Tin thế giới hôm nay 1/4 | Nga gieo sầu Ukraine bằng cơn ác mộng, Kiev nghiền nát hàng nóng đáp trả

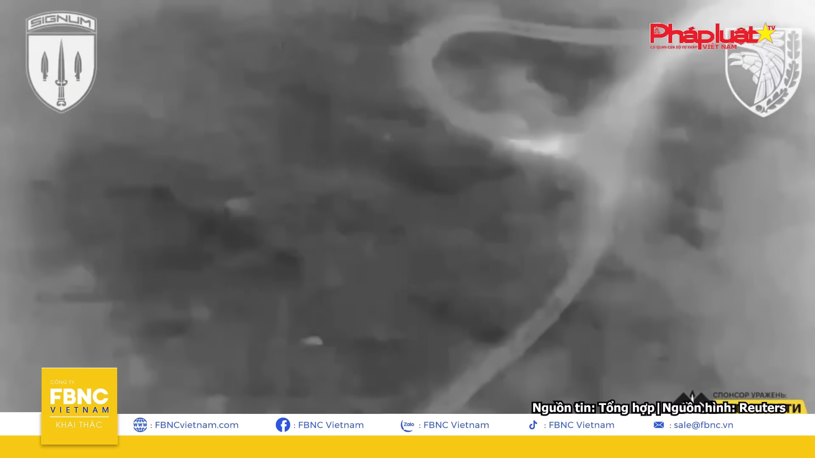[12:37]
2S40 Floss là một hệ thống súng cối 120mm tự hành có bánh xe được thiết kế để thực hiện các nhiệm vụ bắn vào các mục tiêu đứng yên và chuyển động bằng đạn cối cũng như đạn có độ chính xác cao.
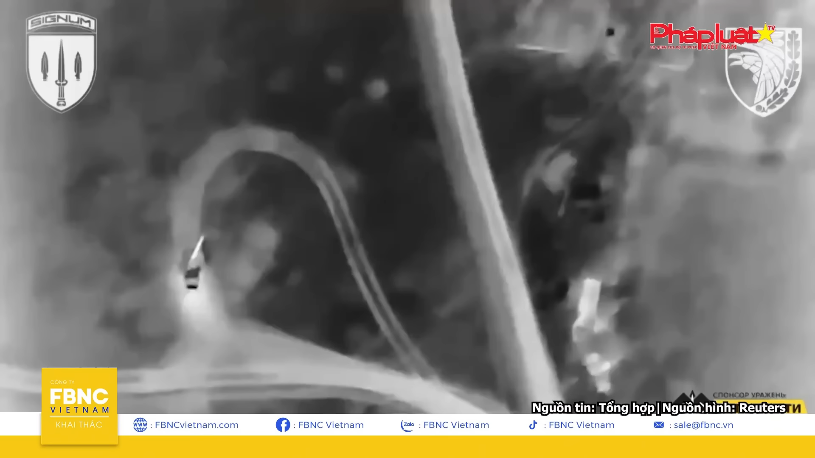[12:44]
Ông Stanenko cho biết các hệ thống pháo binh này đã bị phá hủy gần thành phố Basmut, nơi từng chứng kiến hàng loạt cuộc đụng độ khốc liệt nhất trong cuộc xung đột.
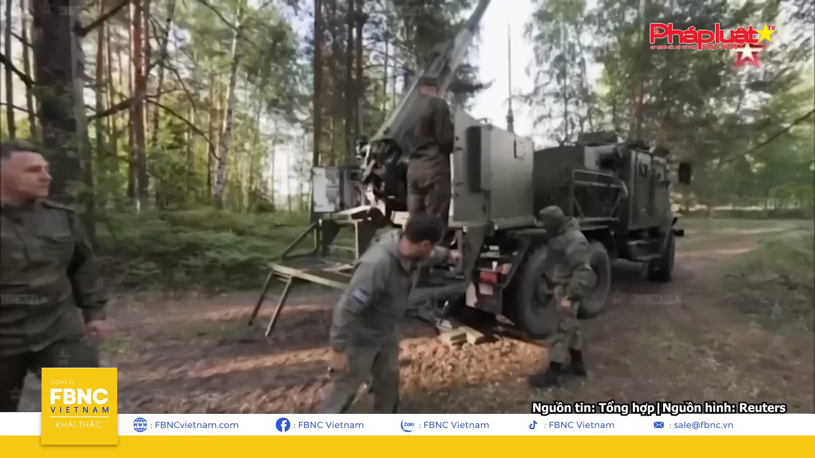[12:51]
Quân đội Ukraine thường xuyên công bố các video cho thấy lực lượng nước này đã phá hủy thiết bị của Nga. Vừa qua, Bộ Quốc phòng Ukraine cũng đã công bố đoạn phim cho thấy
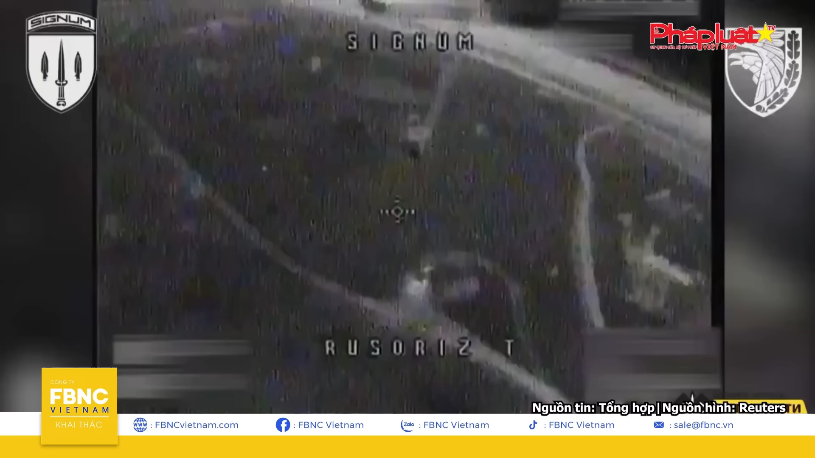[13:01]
Abyu-6000 Smet-2, một hệ thống tên lửa chống tàu ngầm cỡ nòng 213mm của Liên Xô, bị nhắm mục tiêu. Bộ Quốc phòng cho biết, sau hoạt động của Lữ đoàn Pháo binh 45 và Lữ đoàn Không kích 80,
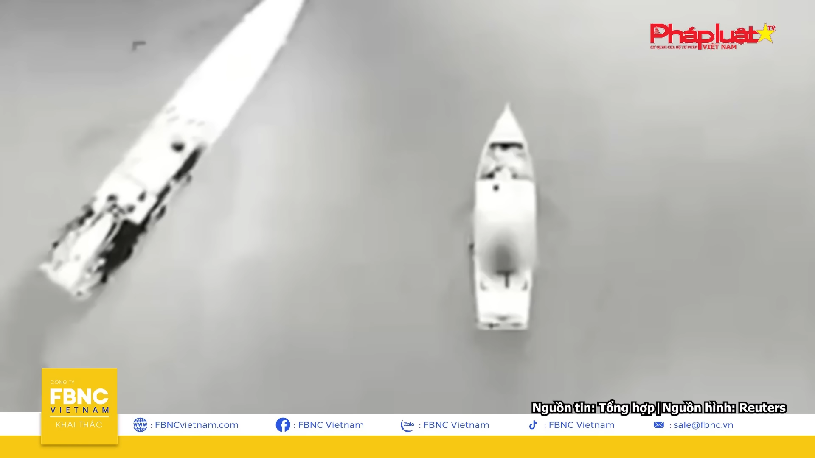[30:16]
Thứ Bảy tuần trước, tàu tiếp tế Unaiza của Philippines và các tàu hộ tống bảo vệ bờ biển của nước này đã bị lực lượng
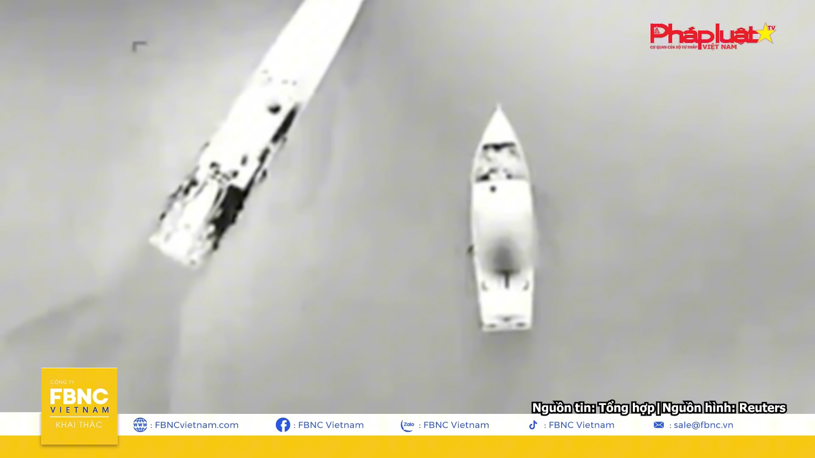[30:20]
Trung Quốc chặn lại và phun vòi rồng trong quá trình vận chuyển đồ tiếp tế ở bãi Cỏ Mây. Theo Manila, vòi rồng đã chặn tàu tiếp tế và gây ra nhiều thương tích cho những người trên tàu.